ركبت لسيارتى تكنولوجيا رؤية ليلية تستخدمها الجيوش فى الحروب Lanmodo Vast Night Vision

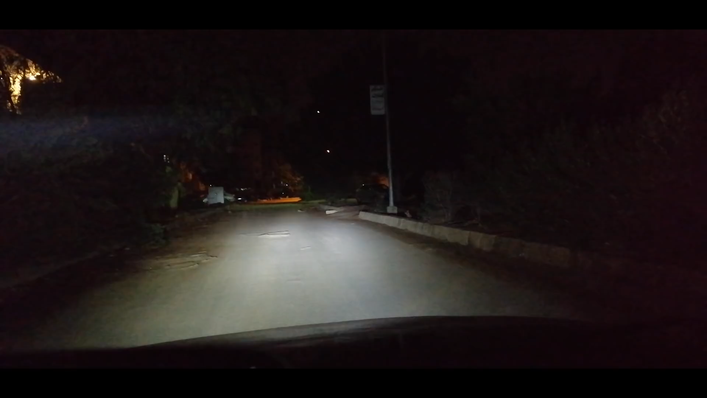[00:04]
السلام عليكم ورحمة الله ده الوضع الطبيعي لما تكون ماشي بسيارتك بالليل ومشغل الانوار لكن ده هيكون الوضع لما تكون ماشي وانت مشغل الرؤية الليلية في سيارتك وده نموذك تاني للوضع بالليل لما تكون مشغل انوار السيارة
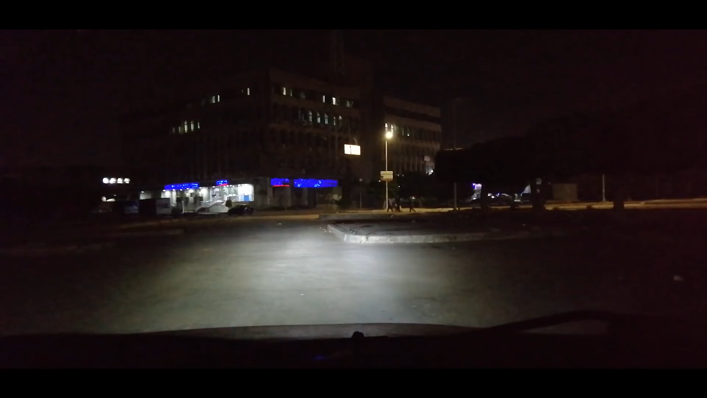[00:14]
ولو ركزت هناك بعيد هتلاقي ناس بتعد الطريق وانت مش شايفهم لكن مع تكنولوجي الرؤية الليلية هتلاقي نفسك شايف الناس والطريق والمباني بوضوح شديد جدا كأنك بالنهار ولما ترجع للوضع العادي هتكتشف الفرق المهول بين الرؤية العادية والرؤية الليلية اللي انت شفته ده هو جزء صغير من امكانيات تكنولوجيا رؤية ليلية